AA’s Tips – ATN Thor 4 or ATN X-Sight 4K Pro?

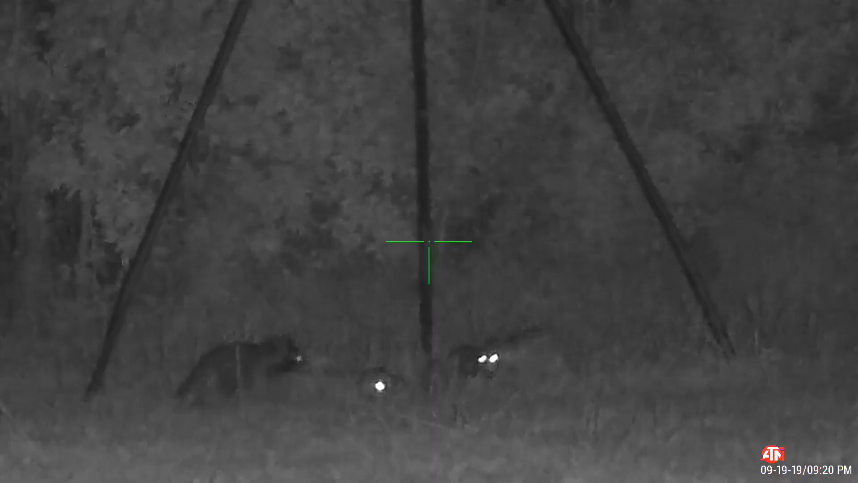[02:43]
night options with that one now
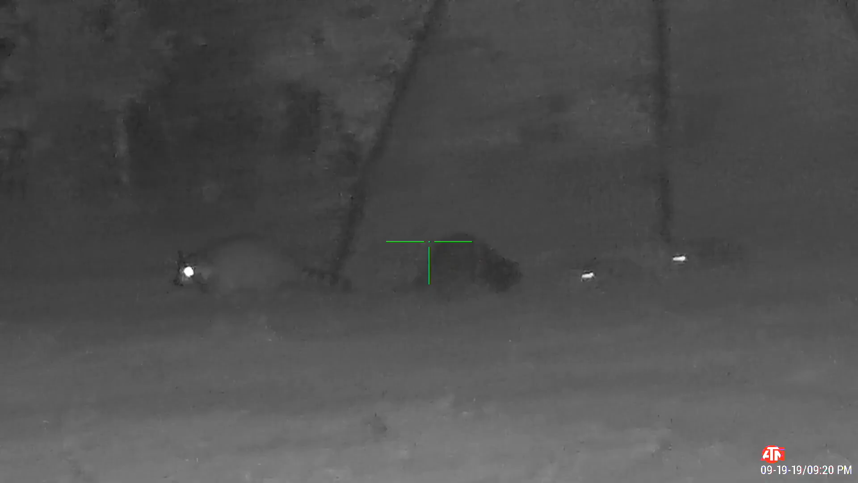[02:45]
moving on to the Thor so the Thor is a thermal and yes you can hunt day or night with it but I will tell you I took it out recently
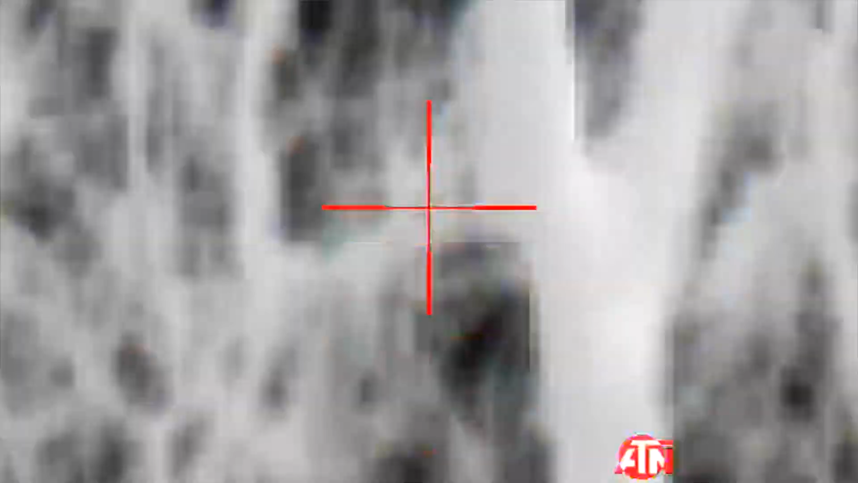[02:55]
squirrel hunting with
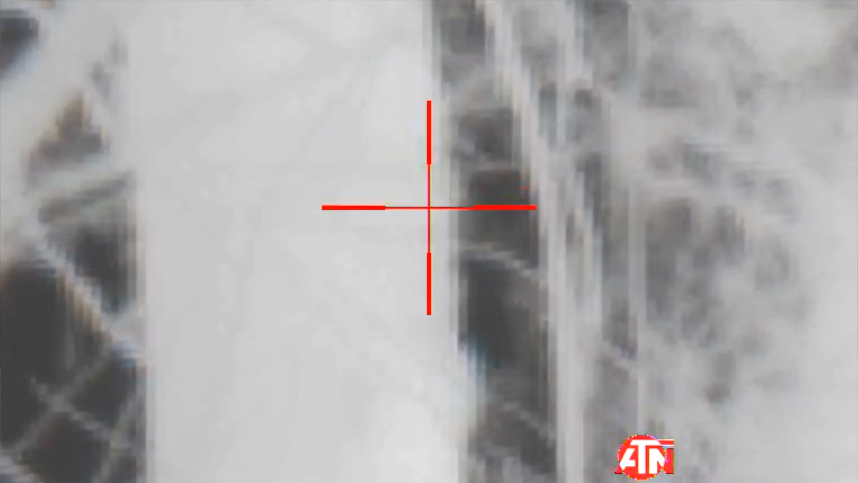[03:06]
bushes will light up they give off a heat signature so like when I went squirrel hunting with my Thor 4 if that squirrel lay just right on
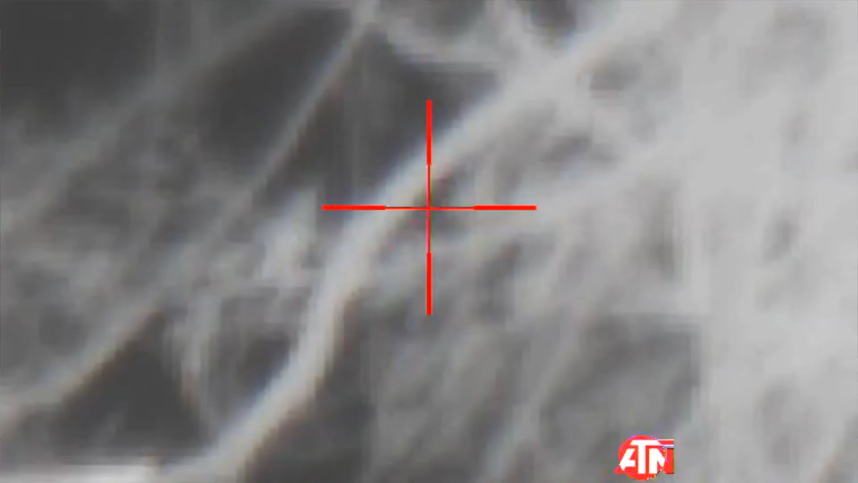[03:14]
that tree I couldn't see it I could see it just fine with the AT and with the excite 4k pro
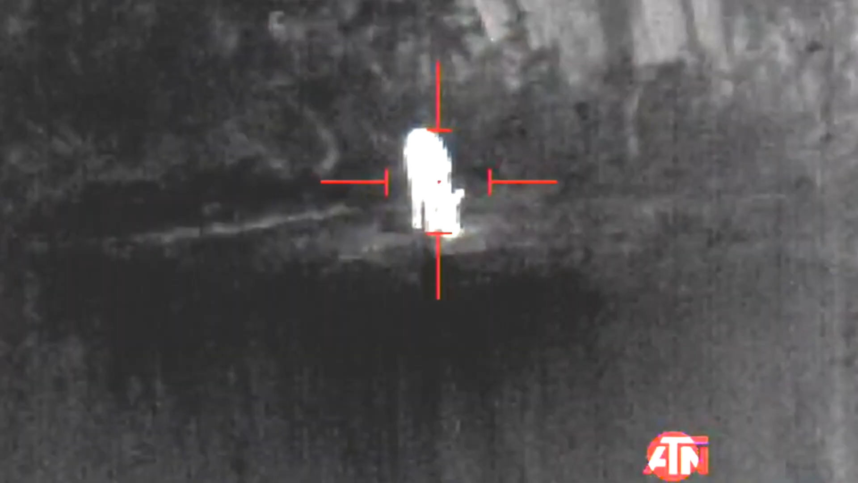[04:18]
I don't know if you've seen it but when I killed the buck I was able to actually follow
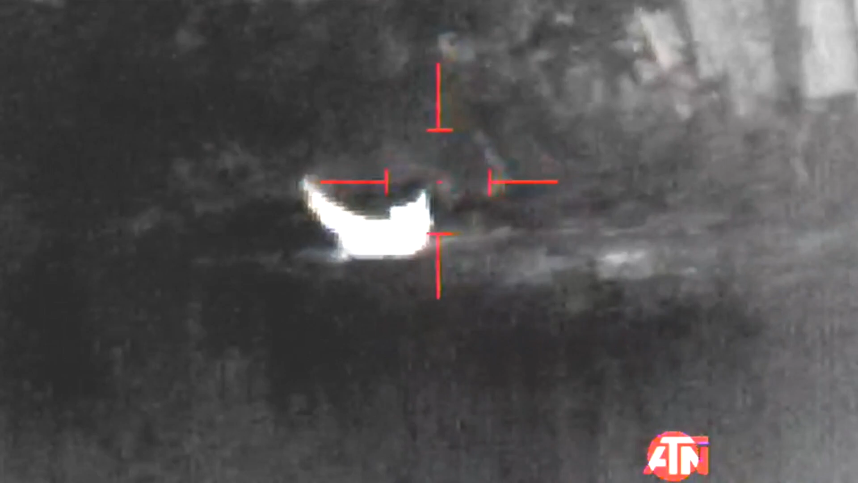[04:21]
his heat signature through the bushes and watched him fall so that
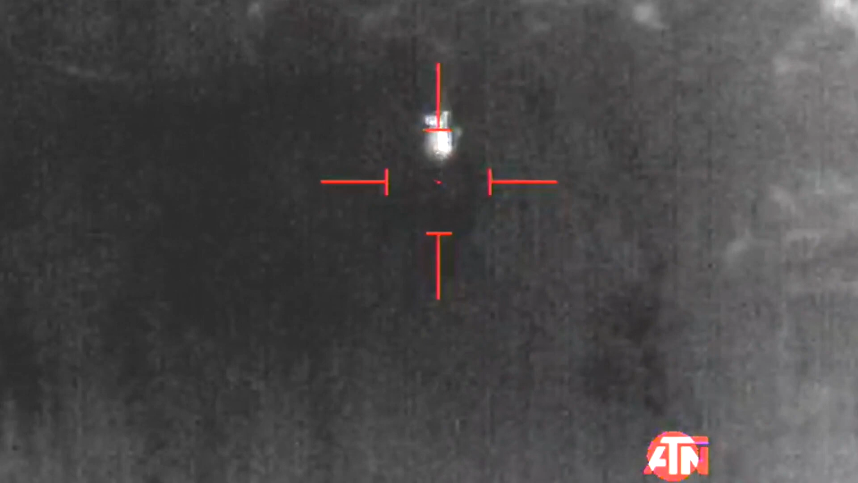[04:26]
helped my recovery I mean immensely immensely another thing about the thermal guys kind of a con is you're going to have